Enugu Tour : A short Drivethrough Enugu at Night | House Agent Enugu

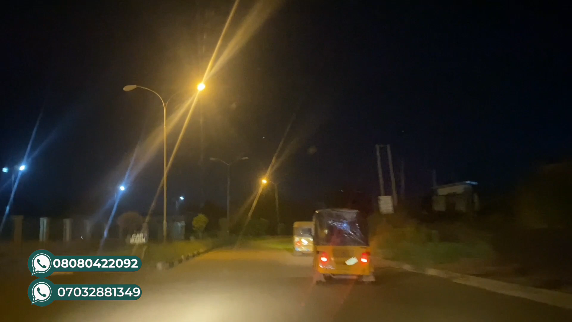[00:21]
the roundabout still on the tunnel now you can see that the street lights are working it's a very cool calm serene drive from here
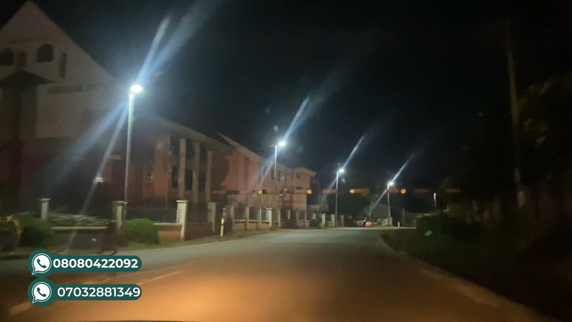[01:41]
i was just coming back from the from an event and i just said let me do a small update video because i've been having it on my mind to do a proper proper night video just to give us an update on what it's like to drive around town at night so we just entered this very popular street this street uh we're passing bontera hotel now so this street is very popular it's known as a back clicking mode and it goes all the way to new market so this street is very important if you are going out to the express